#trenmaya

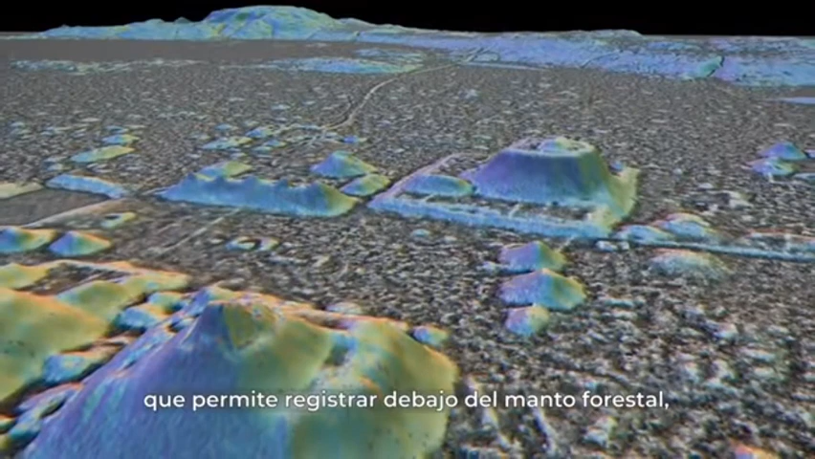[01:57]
que permite registrar debajo del manto forestal,
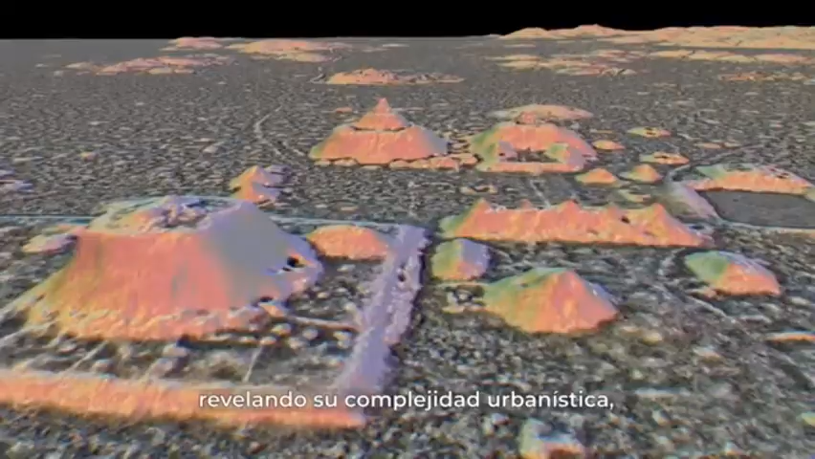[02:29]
revelando su complejidad urbanística, las enormes dimensiones de algunos de sus edificios de más de 40 metros de altura y la configuración de este gran centro de poder en las tierras bajas del sur de la península.